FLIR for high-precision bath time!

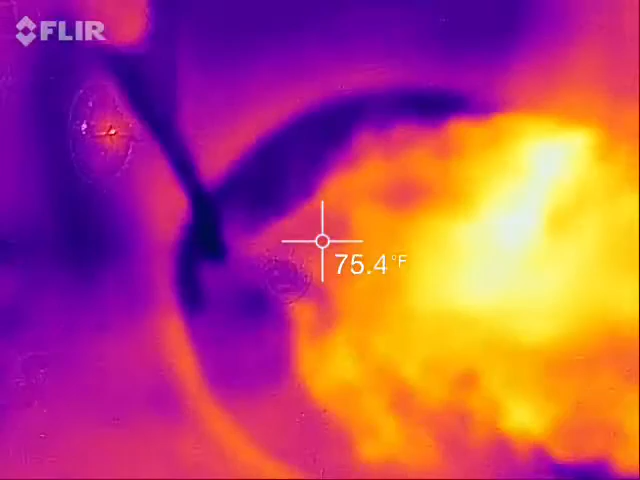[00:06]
On screen: spot 75.4°F
Put it in hot water still! The video's going.
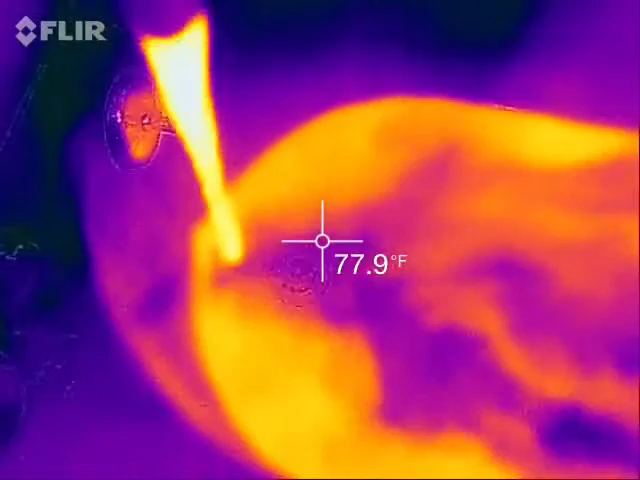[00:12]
On screen: spot 77.9°F
We're good. Look at that mix.
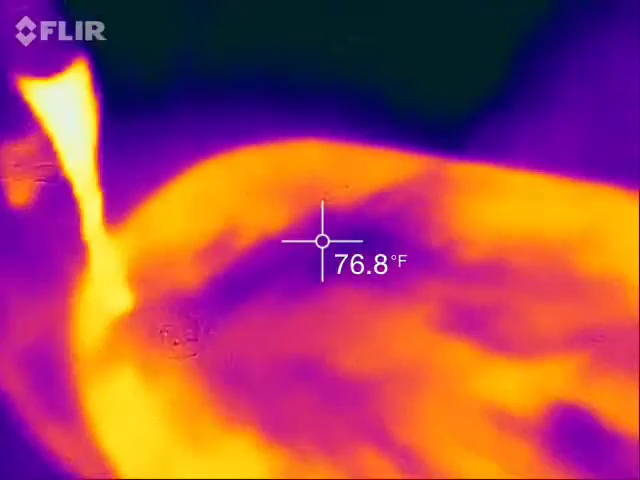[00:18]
On screen: spot 76.8°F
You see how the cold water is coming in and meet up with the hot water? Yeah. And then it's getting hot itself? Yeah. That's pretty cool.
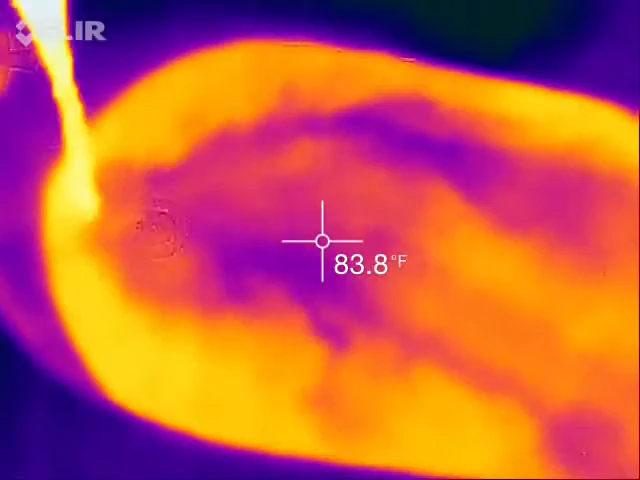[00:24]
On screen: spot 83.8°F
So that's like, we went 85 I think was the temperature that you liked. And that water is... Ooh, that's super hot. How hot? 105. 105. Yeah.
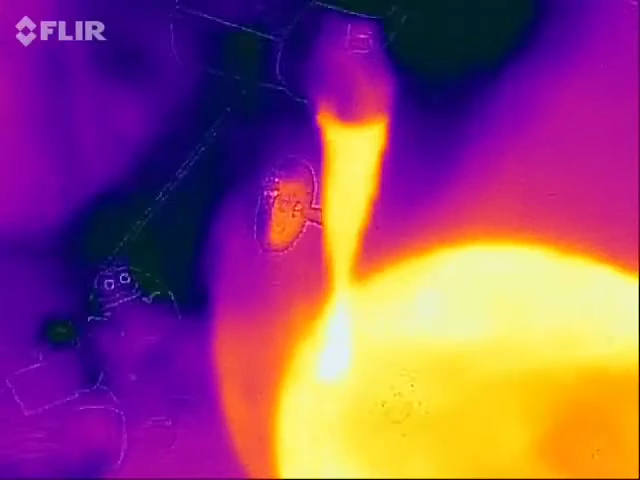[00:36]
Uh-oh. Now I've got to recal.
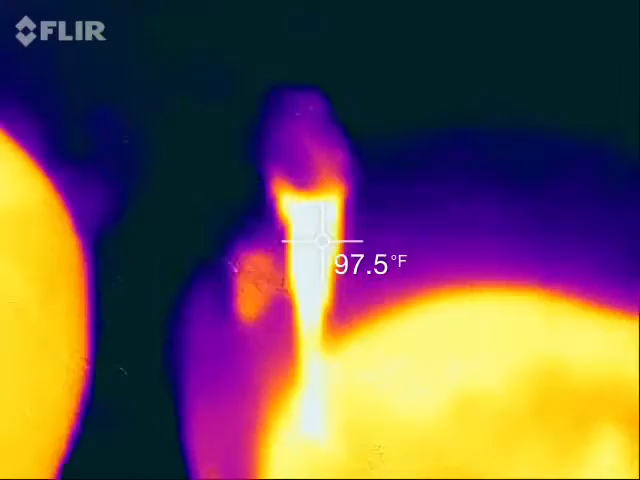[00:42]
On screen: spot 97.5°F
Okay, so... Let's see how hot it is. I want to see how hot it is. So here, let's dial it down. We wanted 85, right?
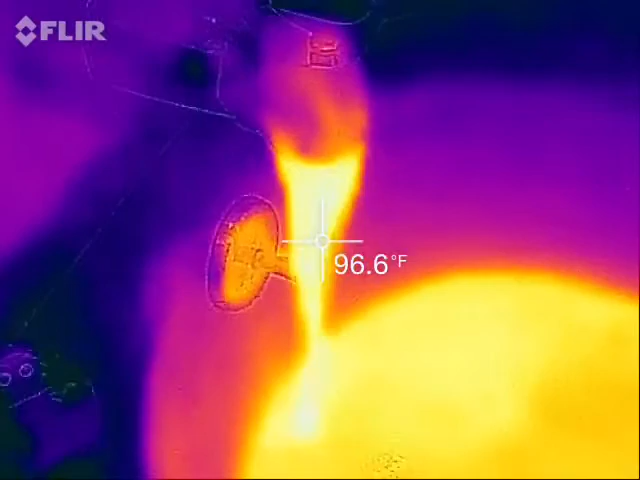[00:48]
On screen: spot 96.6°F
Or at least what reads 85 for water. Is that 85 or this 85? This 85. That one at the top is how long we've been making video. Check that out. How's that?
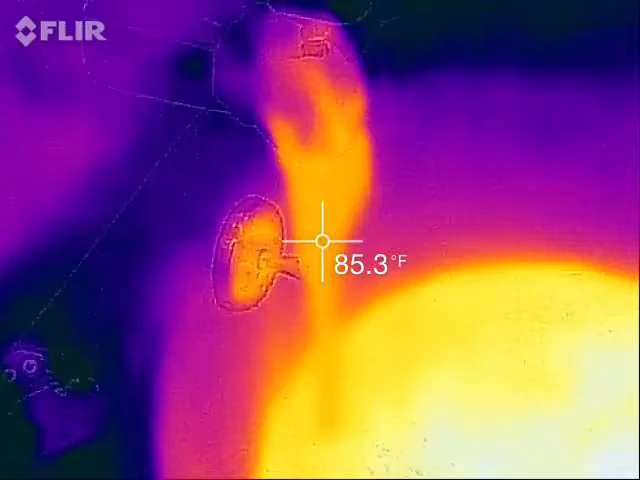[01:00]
On screen: spot 85.3°F
Nah. No, stick your hand in there. See how it is. In the water coming in. No, the other one. Yeah. Is that good? I want it to be more hot.
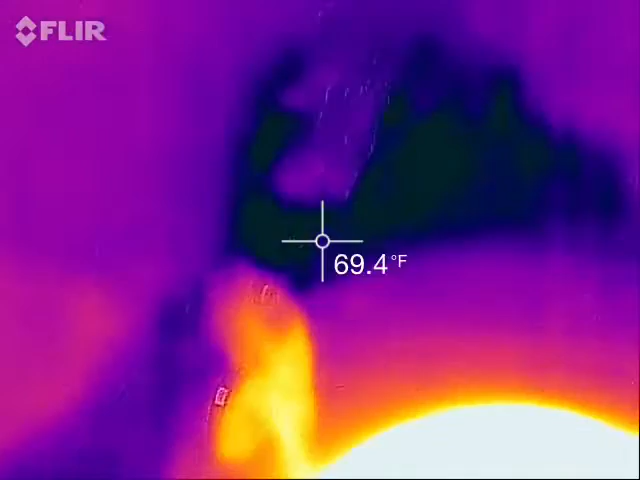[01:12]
On screen: spot 69.4°F
Is that a little bit hotter? Okay. Let's take it up to...
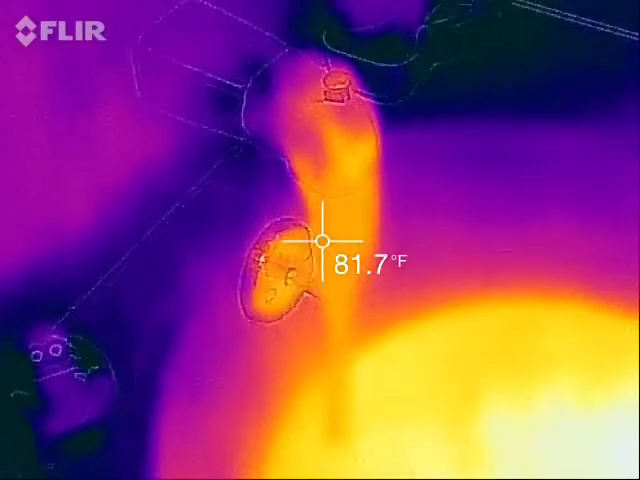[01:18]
On screen: spot 81.7°F
Try that. How's that? 88. Yeah, 88 degrees. How's that?
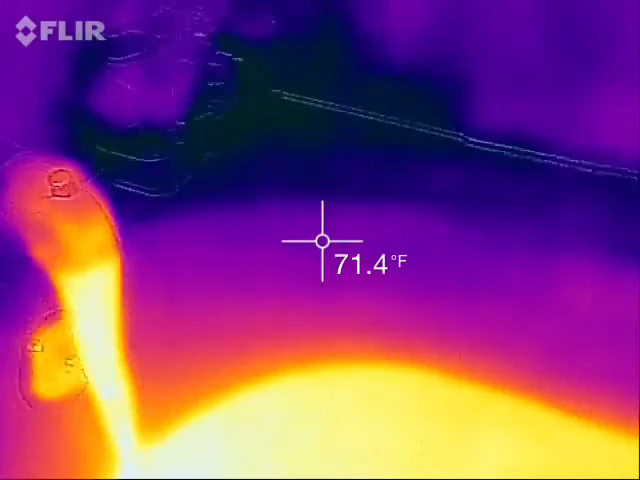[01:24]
On screen: spot 71.4°F
Try it with your hand. Is that good? No. Oh, no. No, this is good.
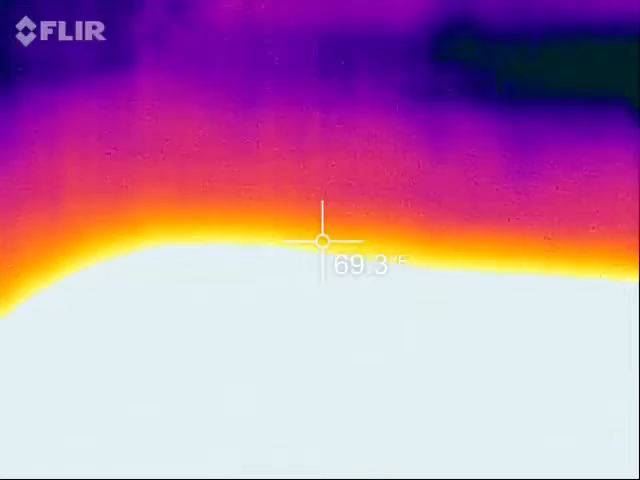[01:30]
So now your bathtub is... 88 degrees, 89 degrees. Check that out with your hand and see how it is.
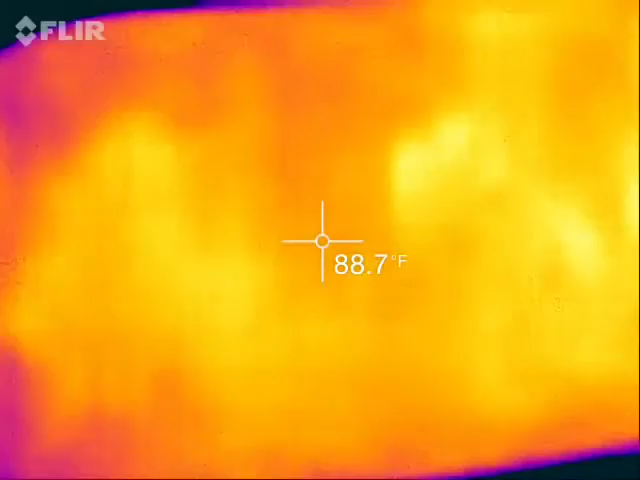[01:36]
On screen: spot 88.7°F
Yeah? Yeah. Is it good? No.
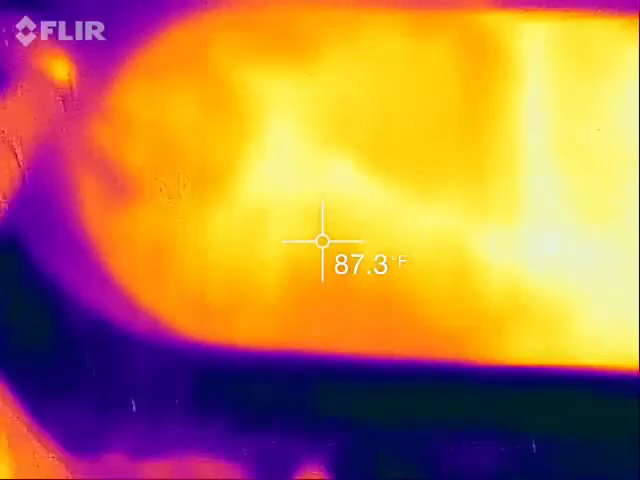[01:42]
On screen: spot 87.3°F
No. No. It's hot. Let's see how it's that hot. Um, that is...
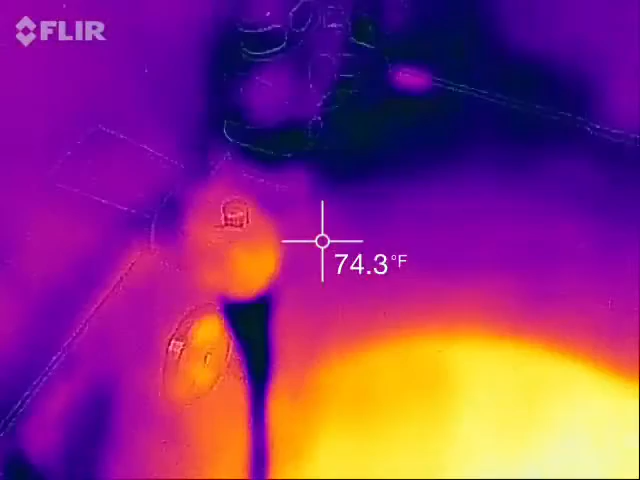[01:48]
On screen: spot 74.3°F
Oh, that's super cold, man. How cold? That's almost as cold as it goes. That's as cold as it goes. Oh, you touch it. I don't want to. I don't want to touch it.
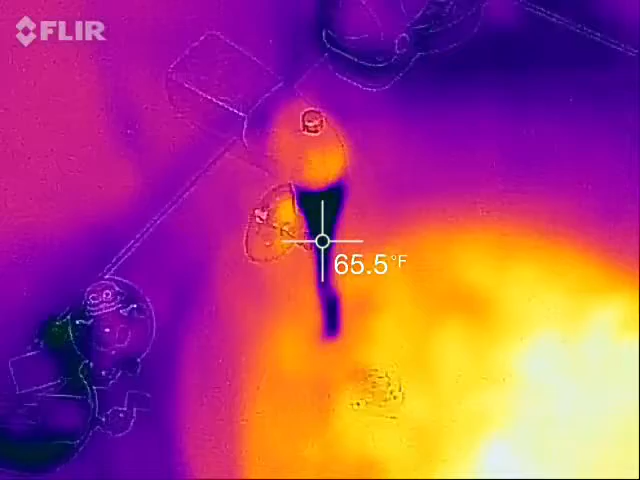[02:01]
On screen: spot 65.5°F
I can see how cold it is. It's 65 degrees. That's too cold. And you're making your whole bath cold. Let's not do that.
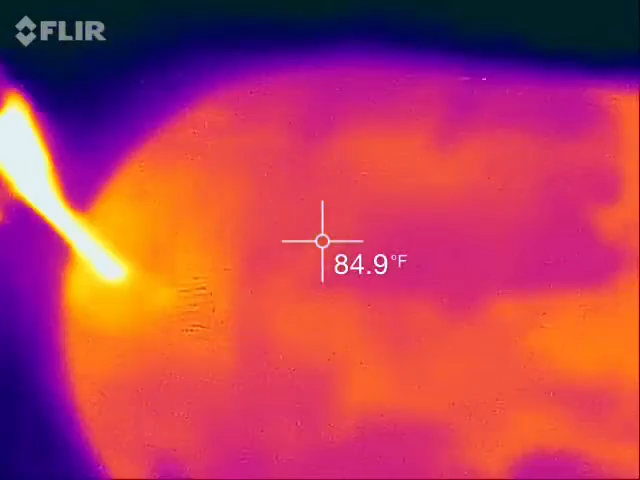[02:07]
On screen: spot 84.9°F
No. Ah! Yeah, that's... That's not too bad. It's only 97 degrees.
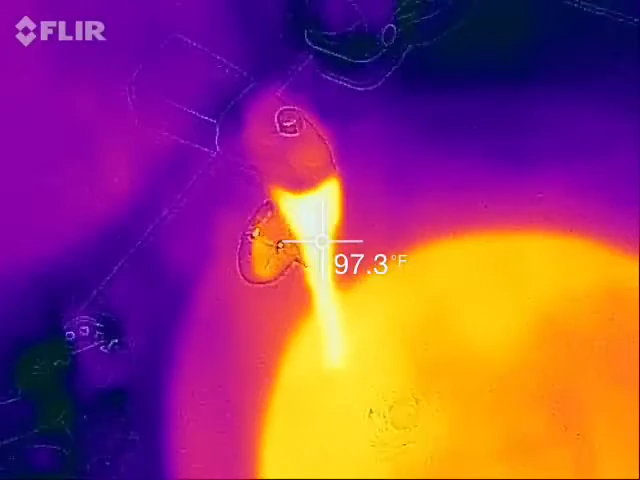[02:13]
On screen: spot 97.3°F
I touched it. No, thank you. Hey, move your hand. Thank you.
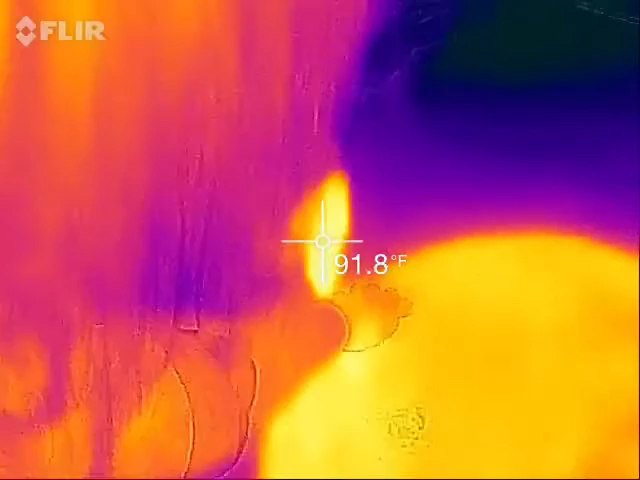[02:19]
On screen: spot 91.8°F
Hey, Calvin, can you stand back for a second so I can see what it is? Thank you.
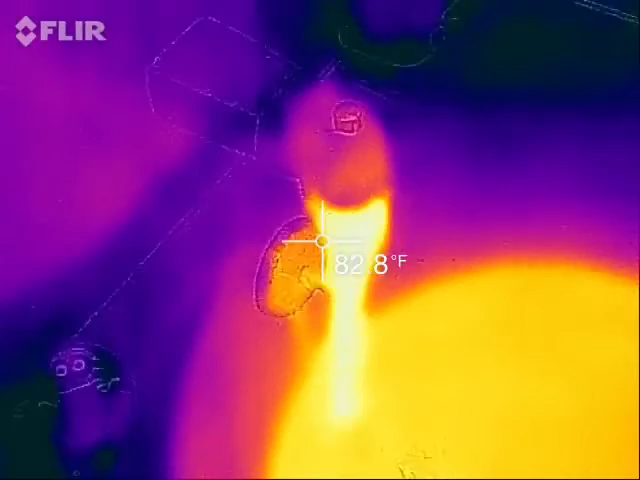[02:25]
88, okay, cool. So, there's your bath. Wait, wait, wait.